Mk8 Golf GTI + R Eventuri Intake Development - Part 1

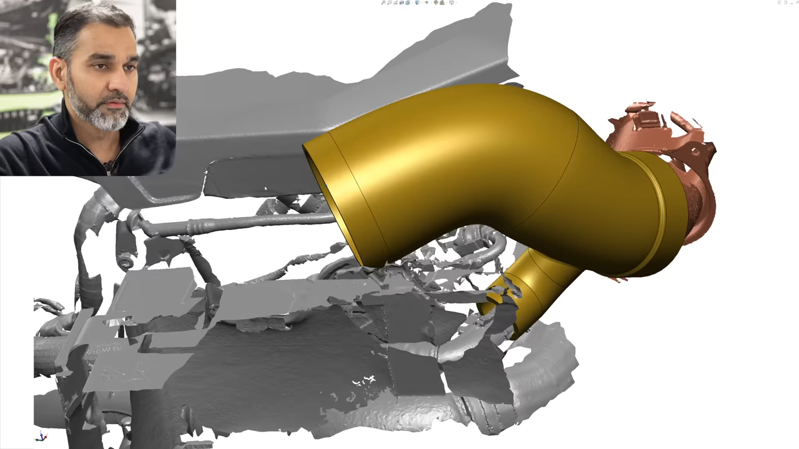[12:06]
And this yellow piece is the Golf R silicon hose.
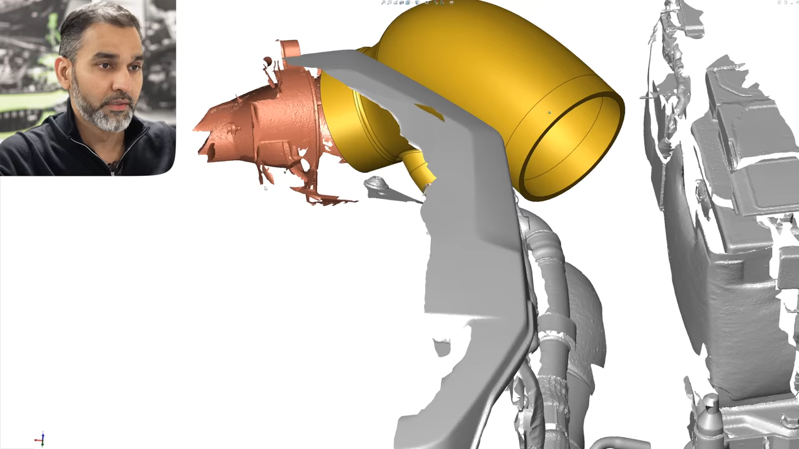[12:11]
And you can see there's a second branch coming off this. So you've got the part which sits onto the turbo inlet.
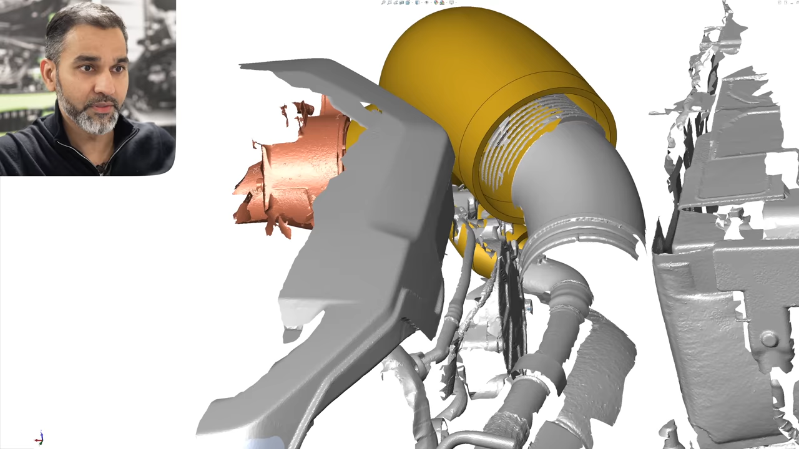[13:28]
It's much larger than the stock tube.
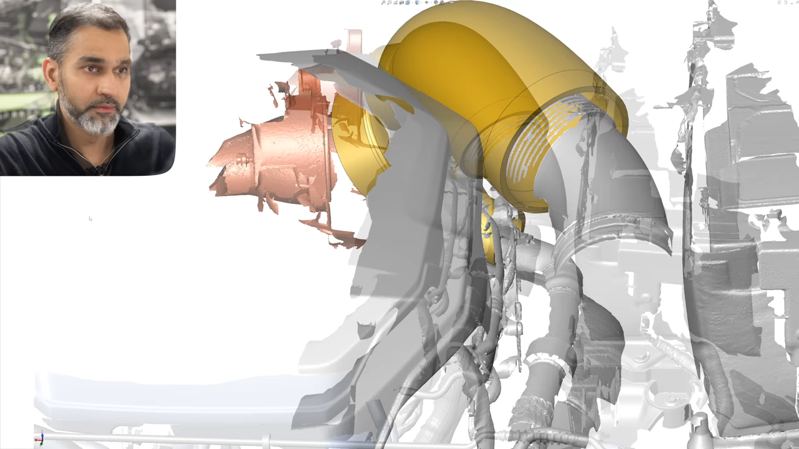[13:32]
So the difference between our silicon and the stock flexible plastic intake tube
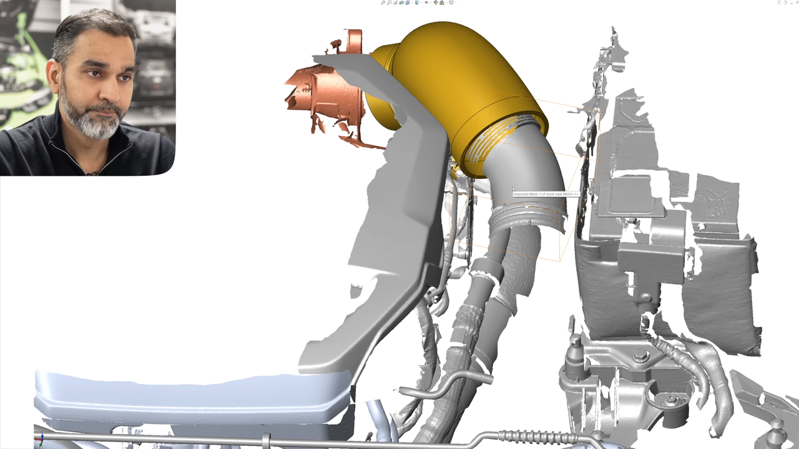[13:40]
is quite big because our one has an internal diameter of 94 millimeters versus the stock tube, which has an internal diameter of 73 millimeters.
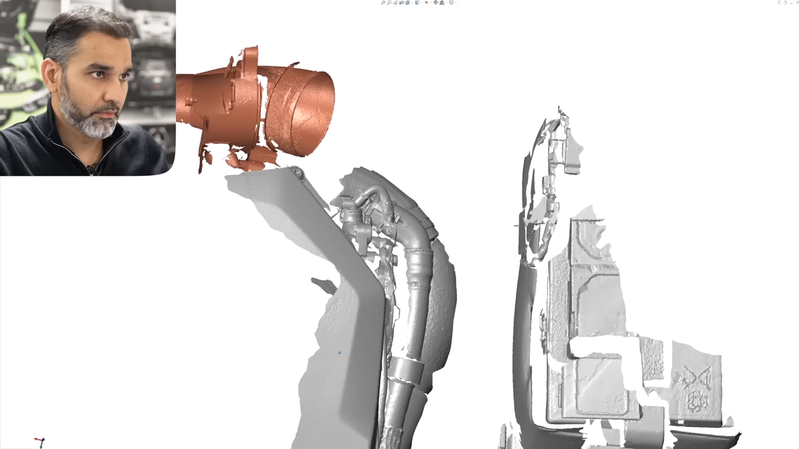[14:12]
The orange part again is the Golf R turbo alert. And I'm going to bring up the GTI turbo alert and overlay them together.
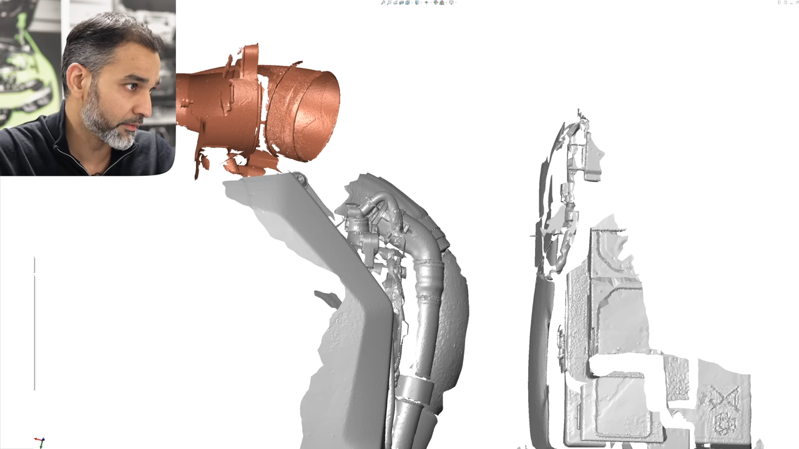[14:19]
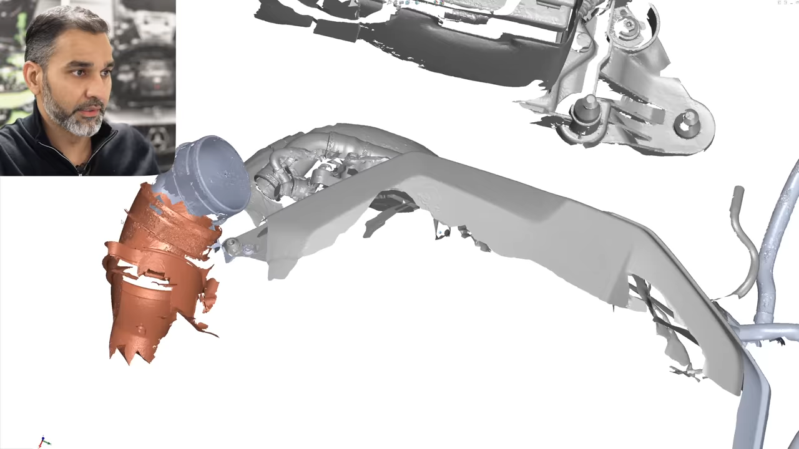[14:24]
So that gray one now is the Golf GTI turbo alert.
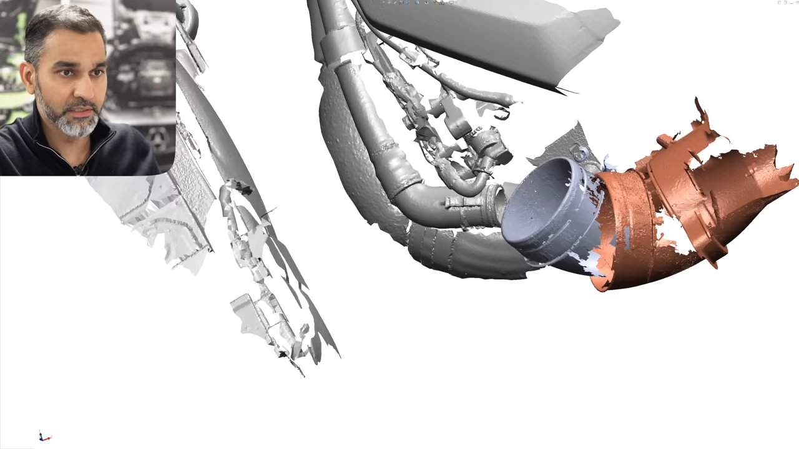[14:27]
And you can see it sits at a much different location and it's actually much smaller
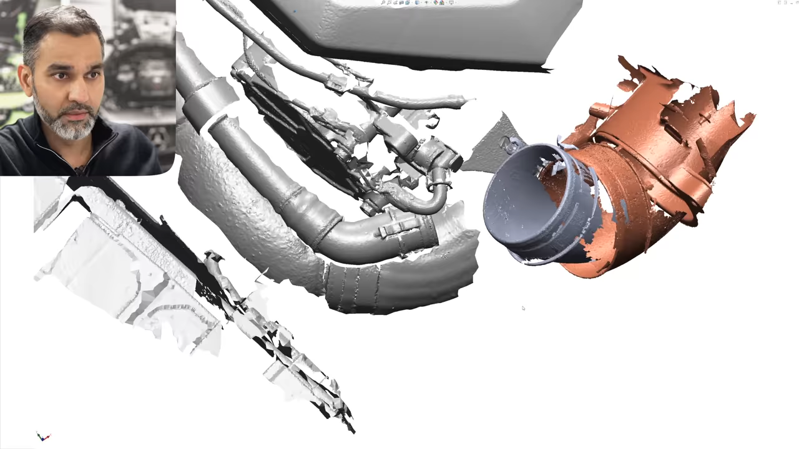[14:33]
as compared to the Golf R inlet because the turbo is different.
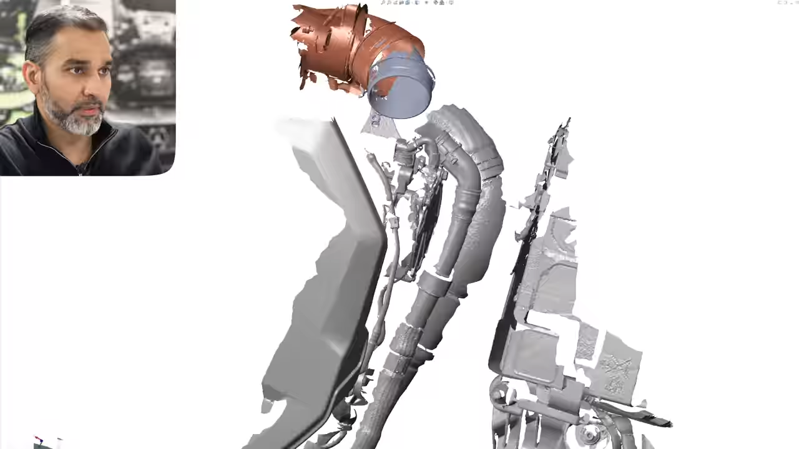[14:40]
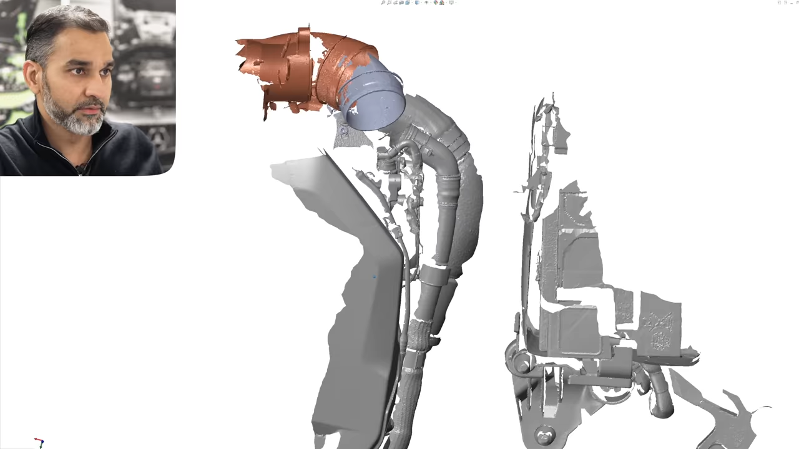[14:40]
So with that in mind, our GTI hose is that one.
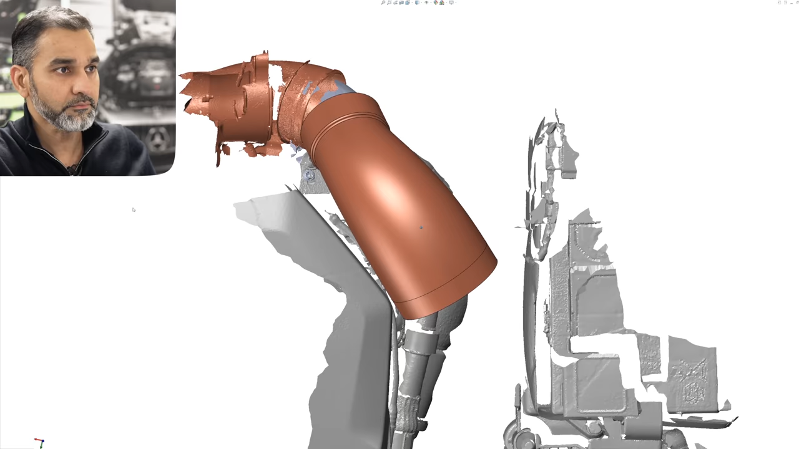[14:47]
So that's our GTI hose.
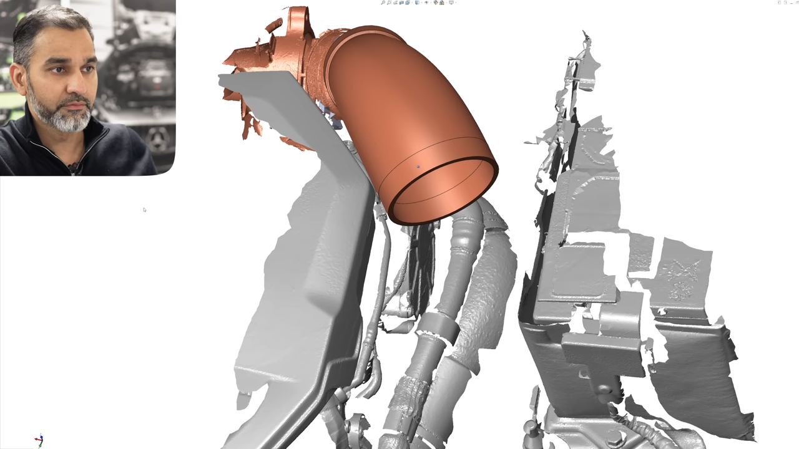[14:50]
It finishes in the same place as our Golf R hose,
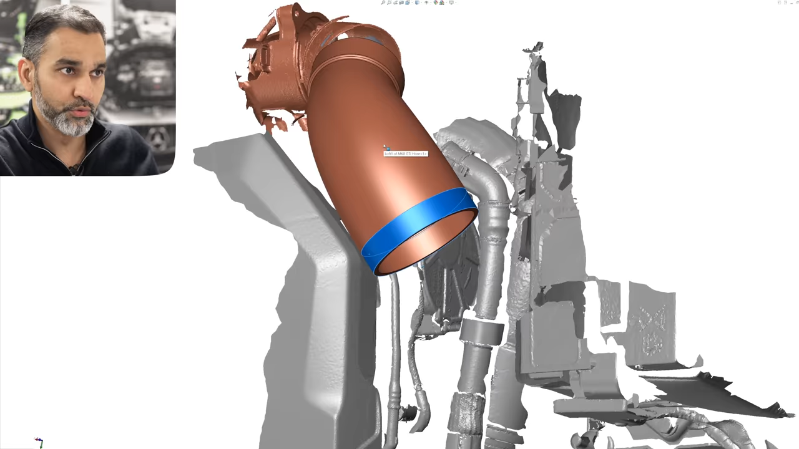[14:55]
but obviously has a different route and obviously sits on the GTI turbo inlet.